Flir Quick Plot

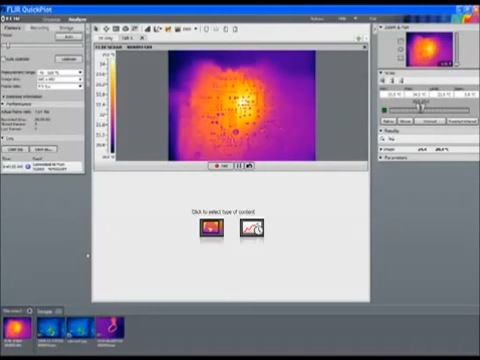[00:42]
and select the other type of content to be used in the other tab. QuickPlot allows us to plot time versus temperature of rectangular or circular areas and spots. We can also adjust object parameters, including emissivity, reflected temperature, and infrared transmission.
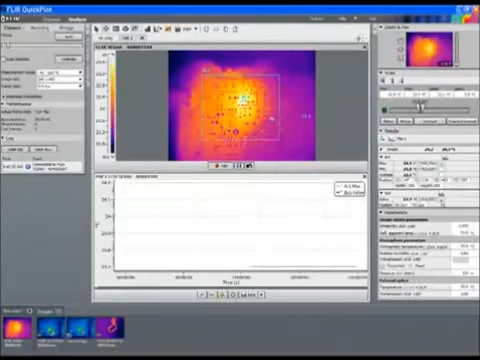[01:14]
To plot temperatures, simply select the checkbox.
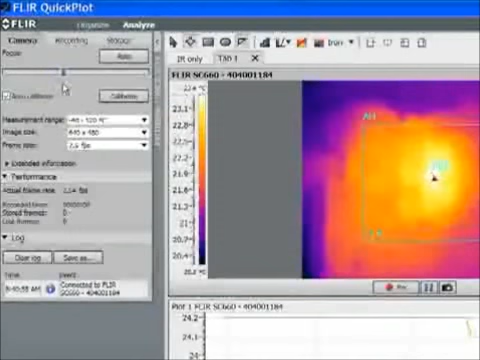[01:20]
QuickPlot software allows us to control the camera. We can change the focus manually or automatically. We can also change the frame rate,
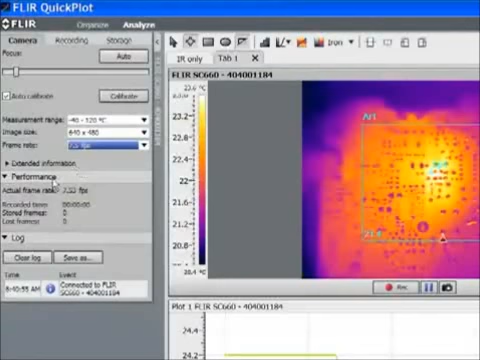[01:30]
the measurement, range, and the image size. QuickPlot software allows us to save images at either the full
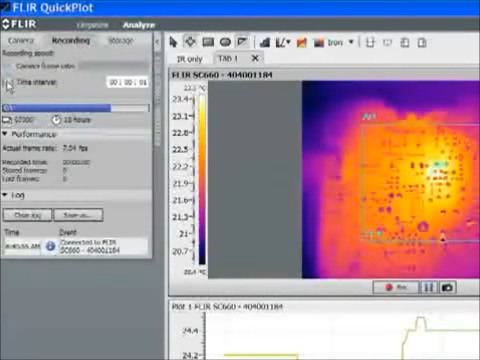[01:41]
frame rate of the streaming or at a set time interval. We can select to save our images as either single files or in multiple individual files.
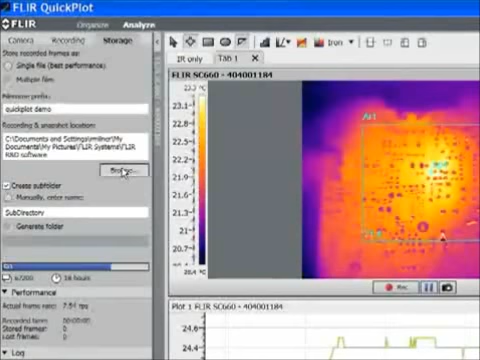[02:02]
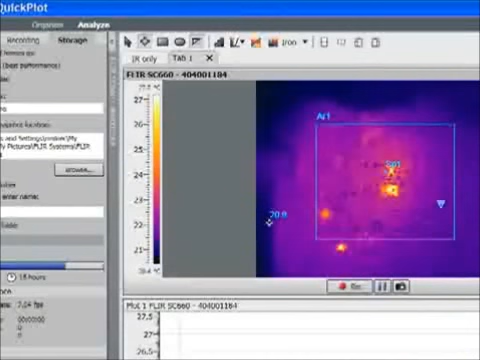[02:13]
QuickPlot software allows us to change level and span.
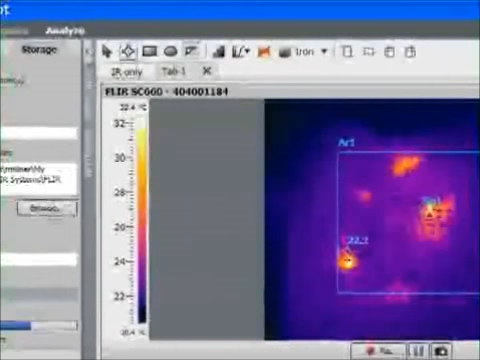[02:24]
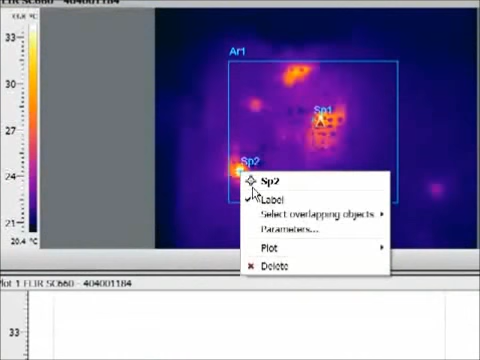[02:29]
On screen: scale bottom 20.4°C
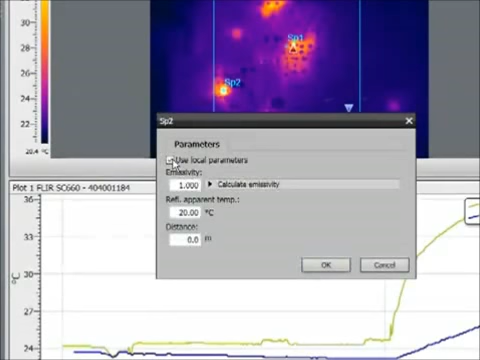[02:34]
We can also select custom parameters for our local objects,
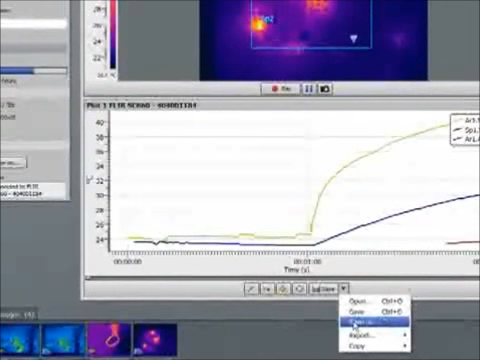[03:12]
It's easy to save single shots out of a sequence of files as a JPEG. Just select save as.
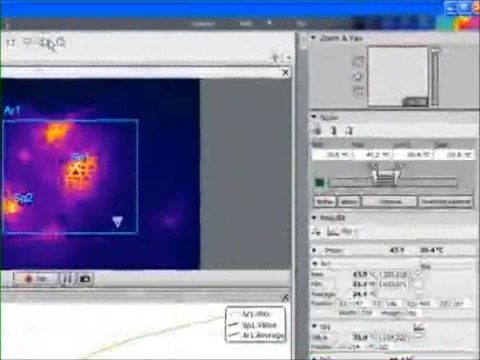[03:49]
you can choose to either mirror your image or rotate the image to get the proper vertical orientation that suits your needs. And finally, we can zoom and pan within the image.
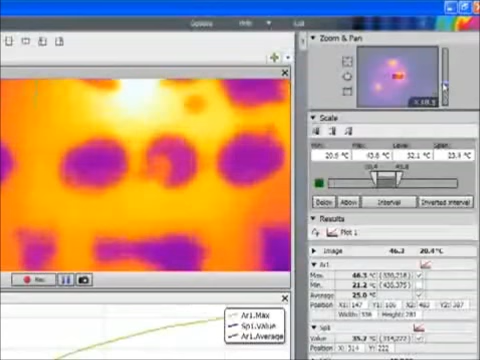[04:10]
Here we're panning around the image and changing the zoom.
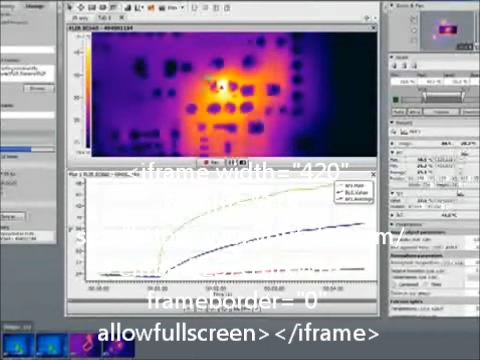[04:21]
We can also use this software to analyze previously saved image sequences or still images.
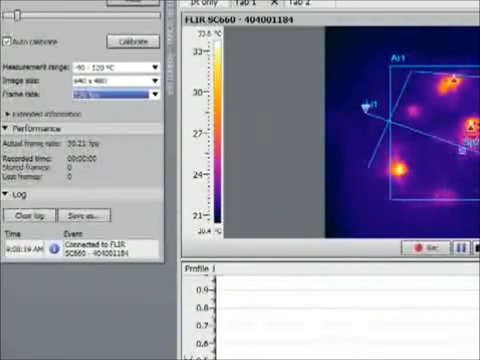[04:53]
Research IR has similar functions but with additional features such as being able to adjust image size and the frame rate. With some cameras we can accelerate the frame rate up to 120 frames per second.
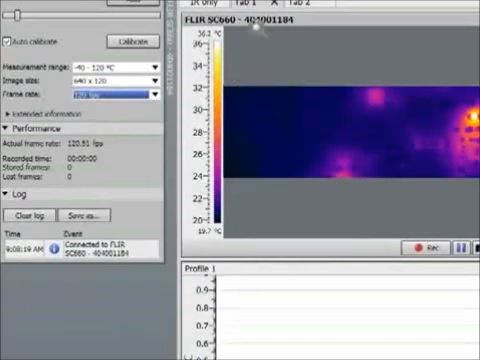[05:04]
On screen: scale bottom 19.7°C
We can also draw lines both single straight lines and lines with multiple vertices.